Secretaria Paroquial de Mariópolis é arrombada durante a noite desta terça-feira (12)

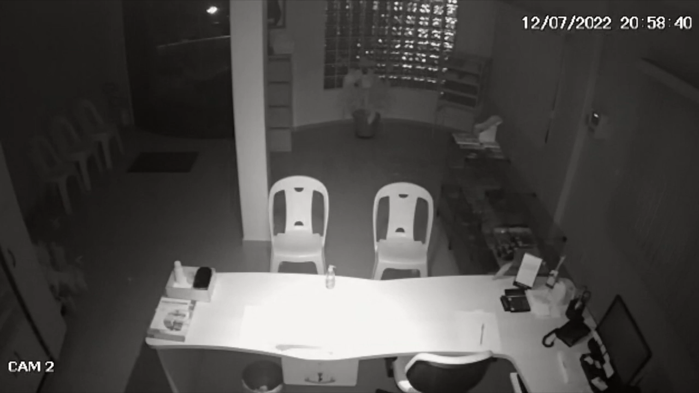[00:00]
A imagem, gravada por uma câmera de segurança da Secretaria Paroquial São Francisco de Sales de Mariópolis, mostra o momento que um homem quebra a porta da frente e entra. De acordo com informações, esse homem que aparece na imagem, que ainda não foi identificado, levou produtos que são vendidos pela paróquia, como algumas joias e bijuterias. Ele não levou dinheiro, isso porque não se deixa mais valores na Secretaria, tendo em vista outros arrombamentos que a paróquia já sofreu, inclusive durante este ano.